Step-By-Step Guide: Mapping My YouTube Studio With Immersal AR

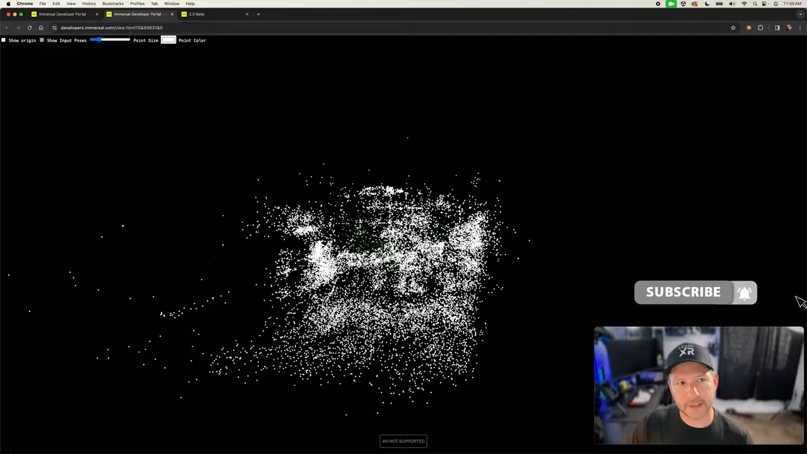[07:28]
then it's going to show the point cloud with white colors so what i like to do though is i like the green i don't know i just got used to the green color that they have with the point clouds in the immersal sdk so
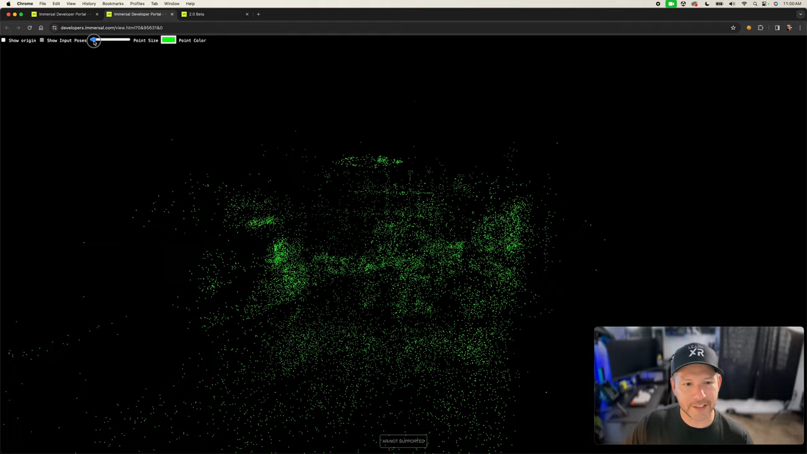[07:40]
i'm going to make the point clouds a little bit smaller this is going to be the devices that i have right here